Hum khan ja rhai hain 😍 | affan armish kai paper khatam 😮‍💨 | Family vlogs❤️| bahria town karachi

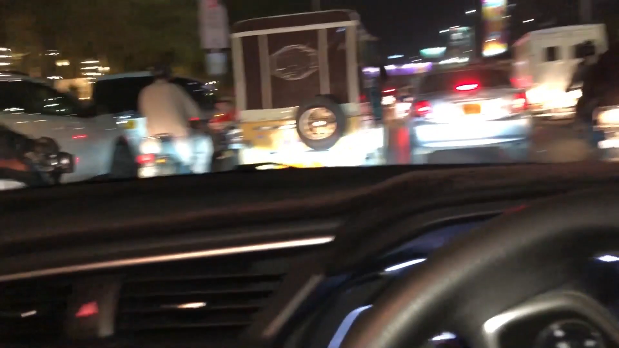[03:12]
इशारा अफेसल गया यह में रोड पर जाना है वो पूरा ट्राफिक से जाम है